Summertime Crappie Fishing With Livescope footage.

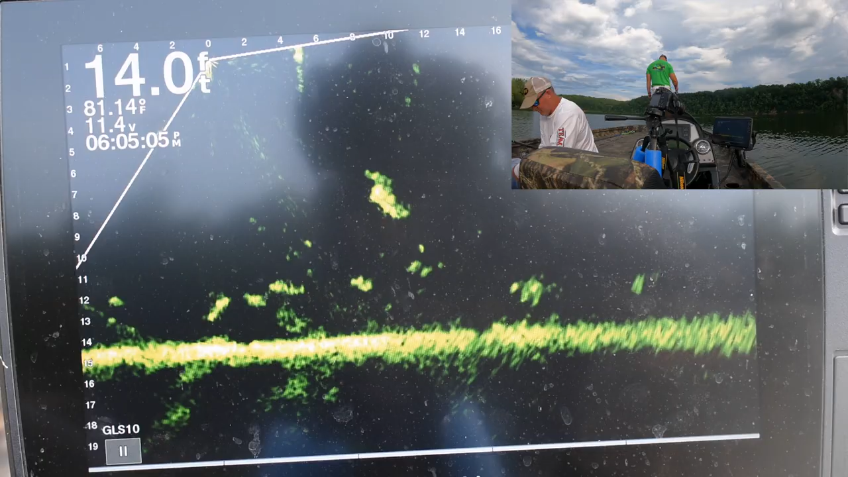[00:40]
On screen: depth 14.0 ft
And in today's video, I had went out. You see there's several good fish right here, but I'd went out and was trying to catch some fish for a neighbor for a fish fry. And so we were really just trying to target keeper sized fish, but here we're in 14 foot of water and had found some better fish. And as you seen in the intro, I was by myself, and my buddy Kenny had called and said, hey, because I'd asked him if he'd want to go fishing,
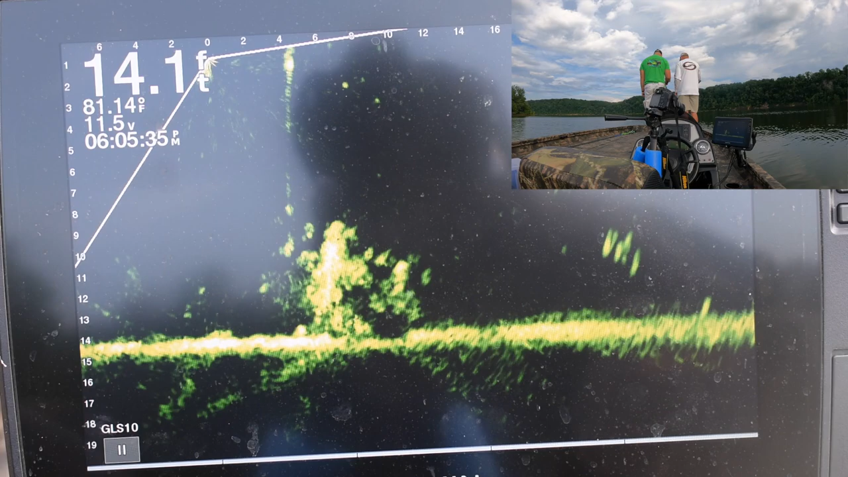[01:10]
On screen: depth 14.1 ft, water 81.14°F
and he said he wasn't really feeling well. So I went out there, and then he called and he's like, hey, I'm headed that way. So he came on and hopped in the boat, and we went fishing. And what you're going to get to see today is just an afternoon. I mean, it's already 6 o'clock. I forgot what I had to do.
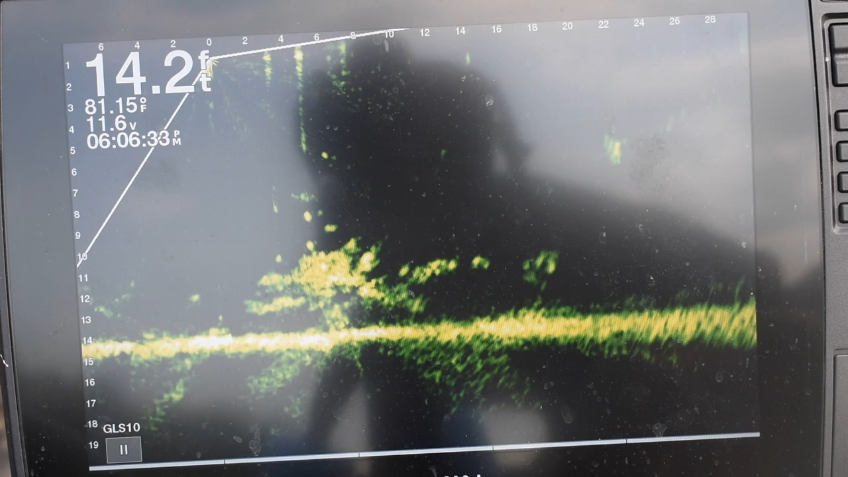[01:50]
On screen: depth 14.2 ft, water 81.15°F
Oh, I know why the video's shaking, because I sped it up just to show y'all what was going on with all these fish. And you see a ton of good fish. And I had caught some before I'd started rolling the camera.
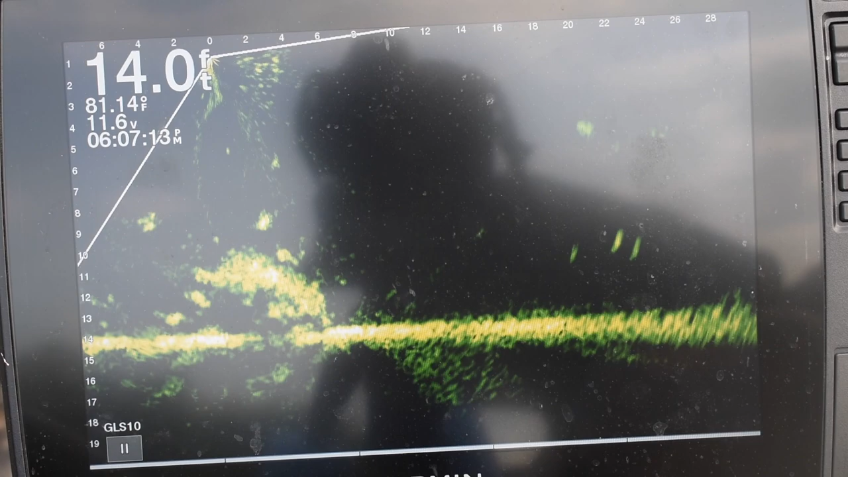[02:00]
On screen: depth 14.0 ft, water 81.14°F
I caught about 4 to 6. I can't remember. But not a whole lot. But I think I had about 3 or 4 that I had caught off of this initial area.
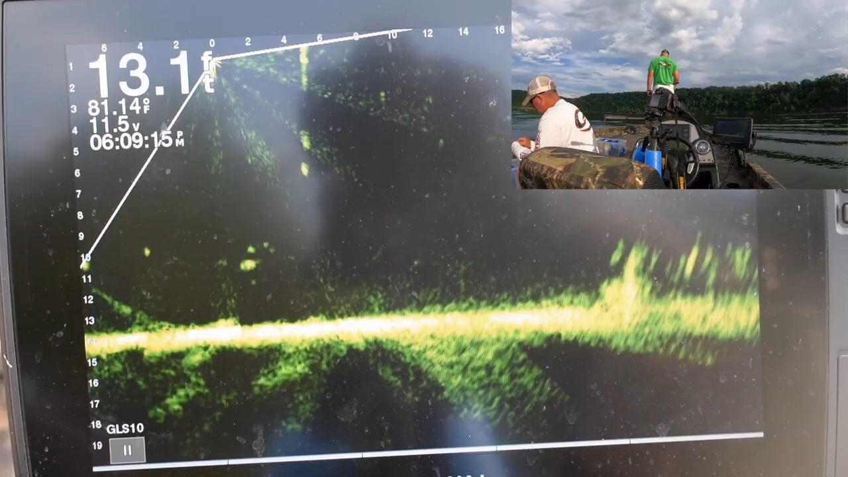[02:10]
On screen: depth 13.1 ft, water 81.14°F
And they bit pretty good as soon as I got there.
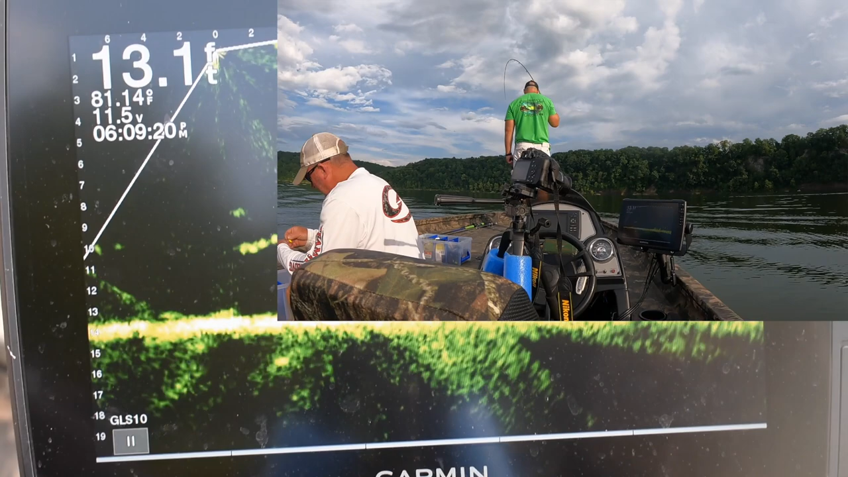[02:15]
On screen: depth 13.1 ft
But they, as you can see, they got kind of finicky. I got this one here while Kenny was retying something. But yeah, we're just out there just catching fish.
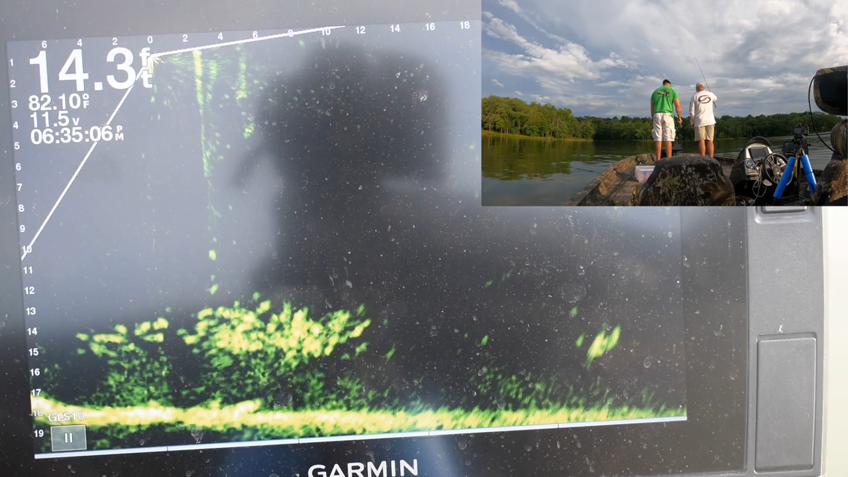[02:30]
On screen: depth 14.3 ft, water 82.10°F
You see here, this is a, I believe this is a stake bed. Now, I don't know for sure because I didn't put it out, but I've seen it multiple times now, and yeah, I believe this is a stake bed.
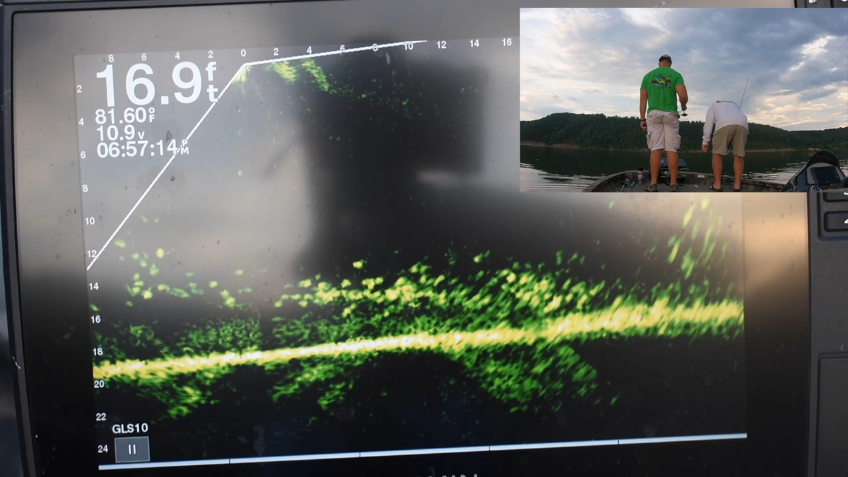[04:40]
On screen: depth 16.9 ft, water 81.60°F
pulling kids and teenagers on tubes and having a big time with that. So definitely been a very fun filled week. But as you see here, look at this. I don't even know in this particular picture if there is structure there. You can just see this huge mega school of fish as it's just moving through. We're just kind of dropping our baits down. And so you caught one there. Catching them as, I believe there's some structure on in there. But these are just a ton of, looks like about 6 to 7 inch size crappie.
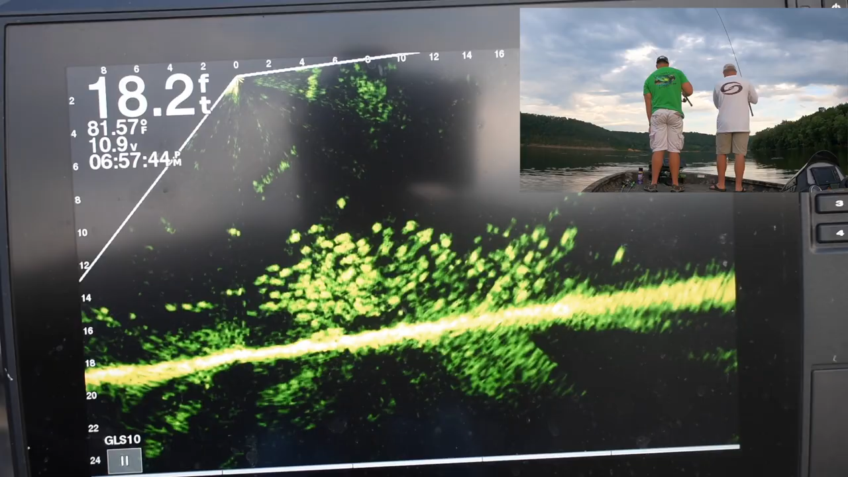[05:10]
On screen: depth 18.2 ft, water 81.57°F
But there's bigger crappie down in there. A lot of times what you have to do is you'll drop and either smack them in the head, or let's see, I believe this one, it's either me or
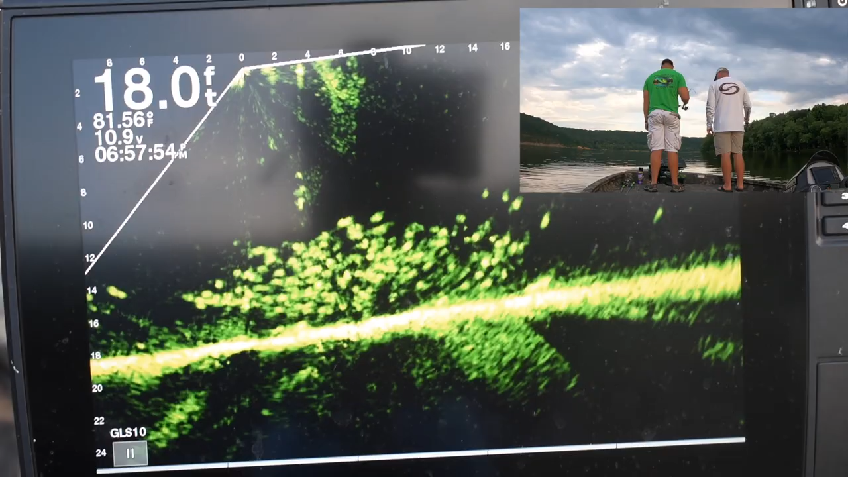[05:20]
On screen: depth 18.0 ft, water 81.56°F
Oh, and I think that was me. Yeah, so we're just trying to drop in amongst all of these fish,
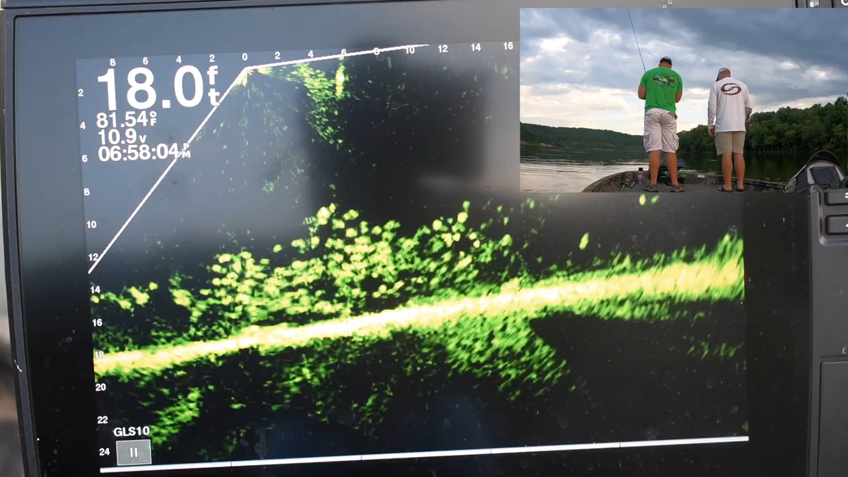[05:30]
On screen: depth 18.0 ft, water 81.54°F
and a lot of times you'll go over the top of the pile of fish like this here, and the big ones might be sitting on top. Sometimes you have to drop down in amongst them, and you just gotta be careful not to get snagged, but try to catch them that away. But I mean, as you can see, there's hundreds of fish, and just because we're dropping our bait in there and present it to them,